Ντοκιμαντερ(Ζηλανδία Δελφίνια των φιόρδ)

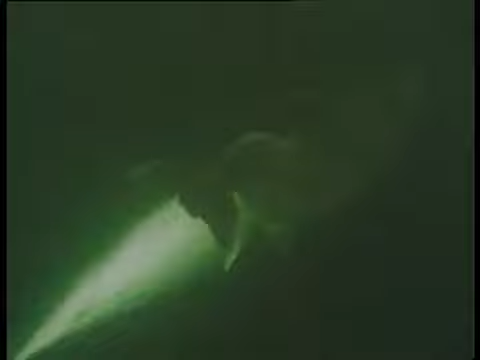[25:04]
Είναι το μεγάλο αρσενικό NN23, ένα από αυτά που συμπεριφερόντουσαν επιθετικά στη θηλυκή σκάμπ και το νεκρό μικρό της.
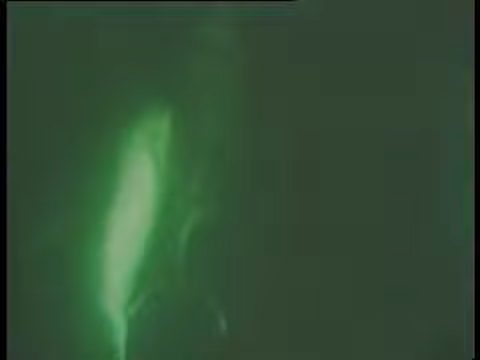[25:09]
Φαίνεται όμως ότι έχει και την ευγενική πλευρά του.
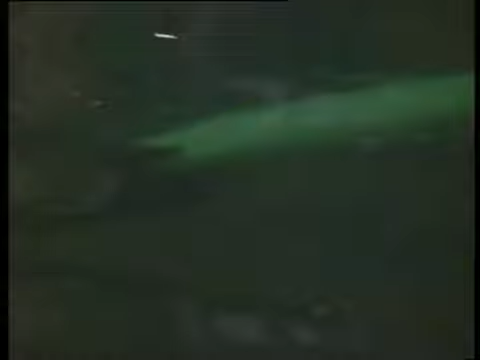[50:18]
Η Κρίν επιπλέει με την κοιλιά προς τα πάνω, δίπλα στο πλοίο, επιτρέποντας τον νεογέννητό της να θυλάσει.